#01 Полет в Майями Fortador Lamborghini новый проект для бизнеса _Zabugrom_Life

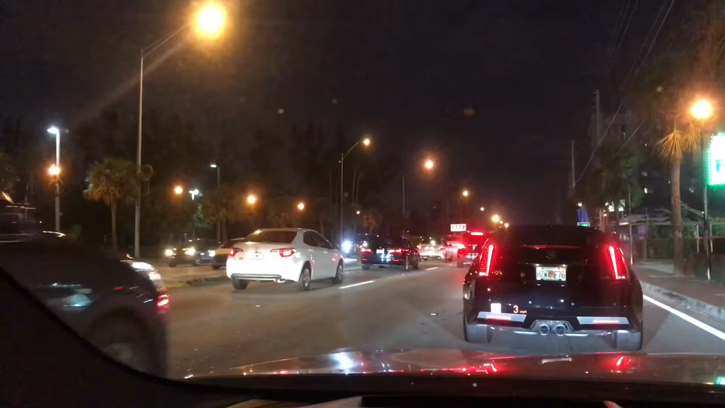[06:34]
Тем более еще такой трафик, там впереди какая-то махина. Я не знаю, что это за махина, но мигалки я уже вижу, милицейские.